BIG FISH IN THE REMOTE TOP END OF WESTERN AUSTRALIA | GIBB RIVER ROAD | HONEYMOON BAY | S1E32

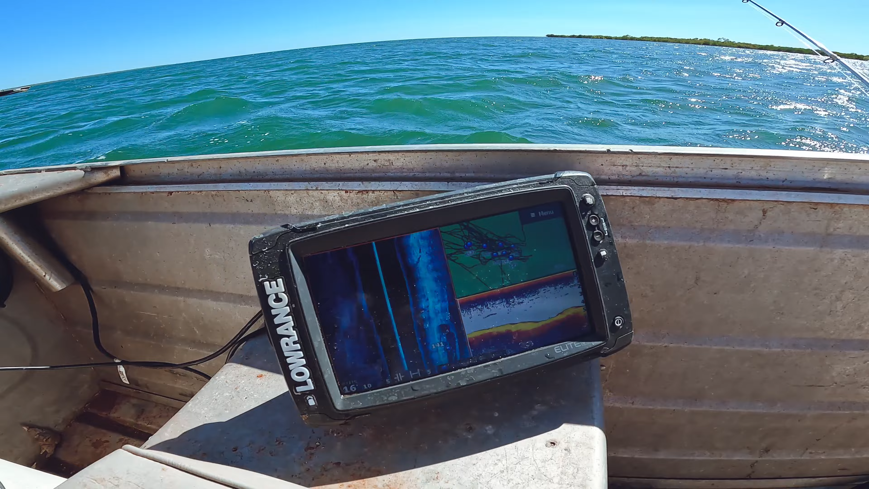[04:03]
That feels like a fish. It feels big.
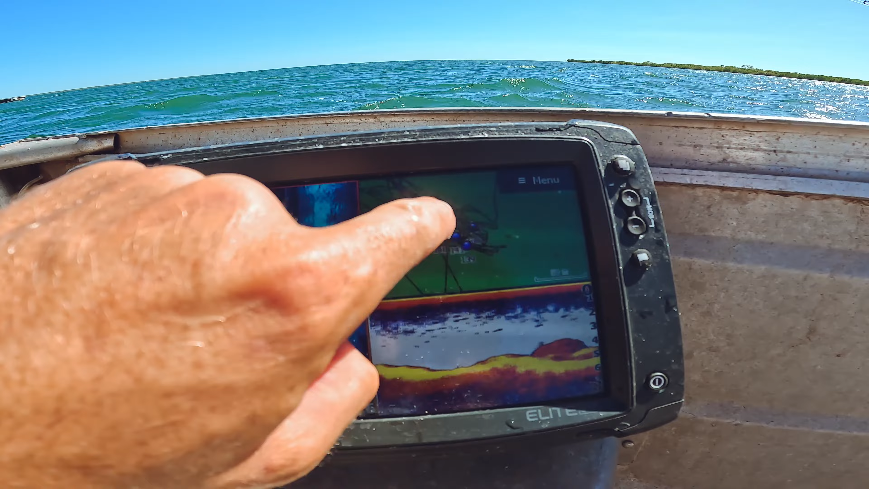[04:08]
Oh, there it is. Yeah, it's a golden. It's a golden. Nice big golden.
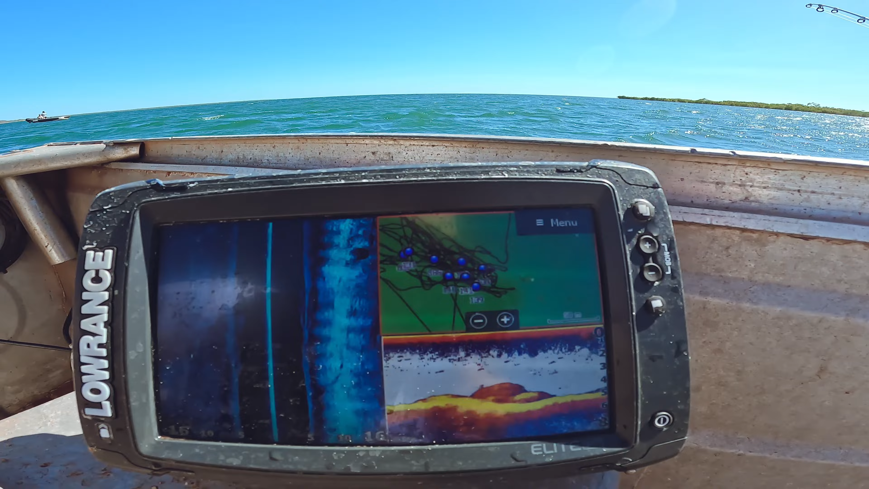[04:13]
It is a monster. Grandma. Oh, right on those rocks again.